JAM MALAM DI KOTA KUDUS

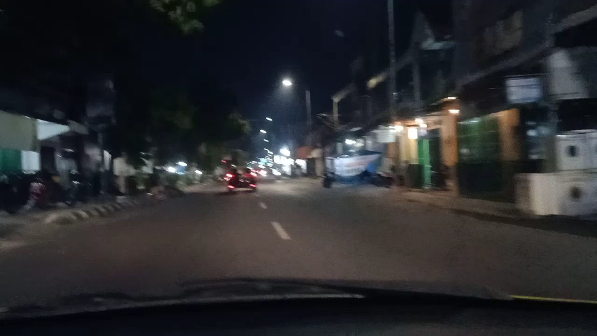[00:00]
Assalamualaikum warahmatullahi wabarakatuh kita sedang berada di jalan sungan kudus ya saat ini tepatnya di malam minggu di bulan ramadhan tepat juga di tengah pandemi corona suasana kota kudus malam ini seperti ini ini kita arah ke alun-alun
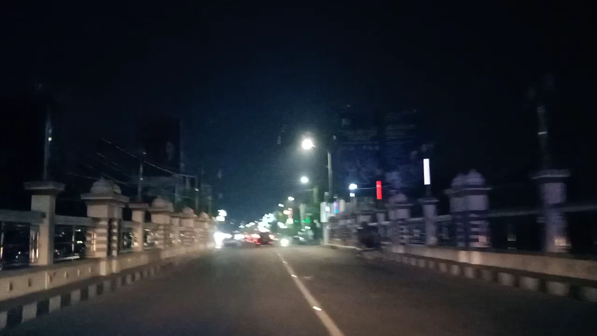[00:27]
masih terlihat cukup rame nunggu aktivitas di jalan sungan kudus menurut PKL juga masih ada meskipun ada pembatasan ya pukul 8 malam harus sudah tutup
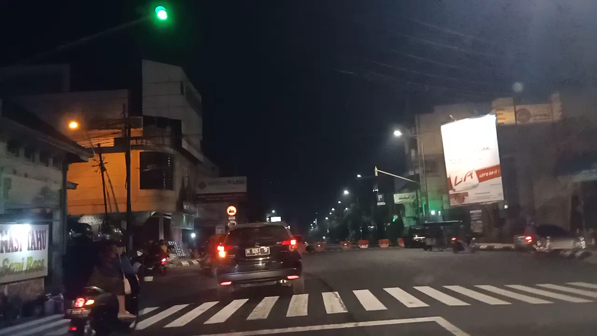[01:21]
karena ada jam halang untuk di wilayah kalun-alun kudus tepat
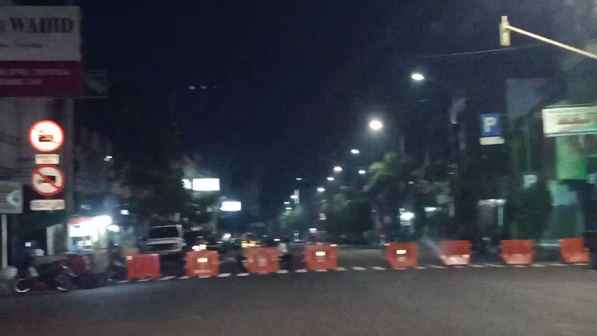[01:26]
pukul 8 malam pasti ditutup kita ini belok kiri